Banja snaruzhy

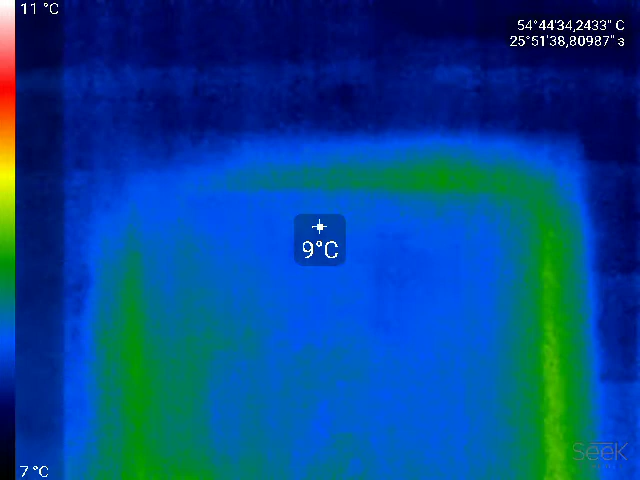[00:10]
On screen: spot 9°C, scale top 11°C, scale bottom 7°C
вот дверь с той стороны светилась и с этой внутри светилась вот здесь здесь получше ну здесь холода тепло идет тепло не сюда а туда холод и заход заходит но смотрите здесь все принципе здесь даже этих бревен не видно
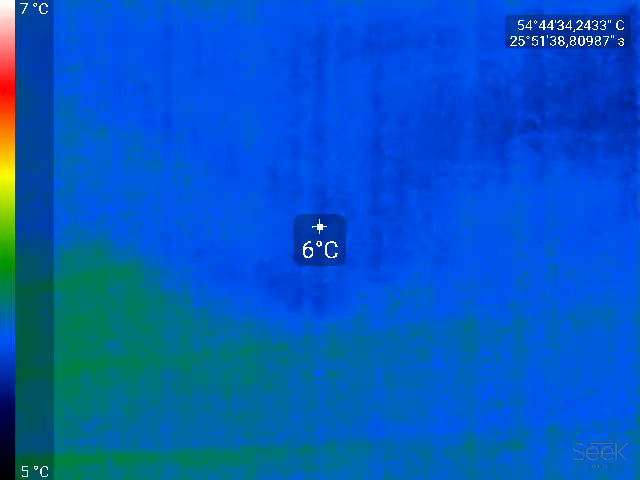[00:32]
On screen: spot 6°C, scale top 7°C, scale bottom 5°C
потому что здесь они все холодные потому что тепло идет не оттуда оттуда они все почти холодные
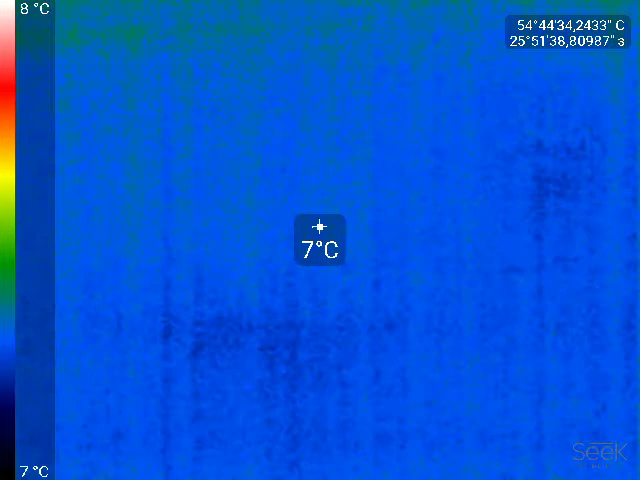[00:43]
On screen: spot 7°C, scale top 8°C, scale bottom 7°C
не мы оттуда видели что что проход холодный